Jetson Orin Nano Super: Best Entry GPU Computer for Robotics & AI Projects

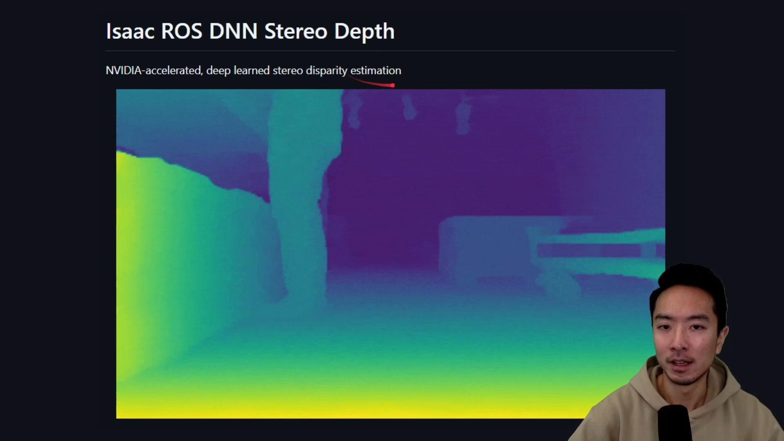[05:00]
This gives you a depth map. So this is good for sensing any sort of 3D information. This specific one is using stereo. So it means there's two cameras. We also have the Isaac ROS Q motion.